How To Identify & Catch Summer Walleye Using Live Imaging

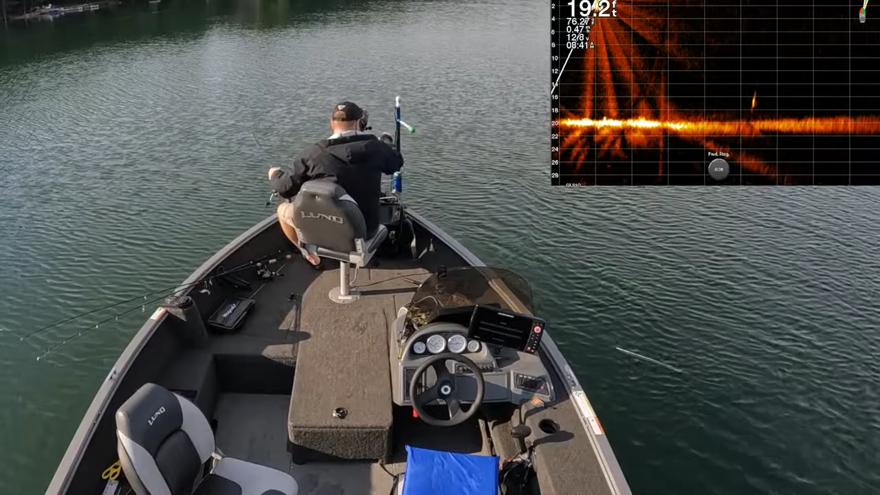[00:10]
Today I am staying away from the weeds and targeting baits and walleye. This keeps me away from the panfish, which helps me hold onto my leeches a little longer, plus the average size of the fish are typically a lot bigger. See my bait dropping in on them right now.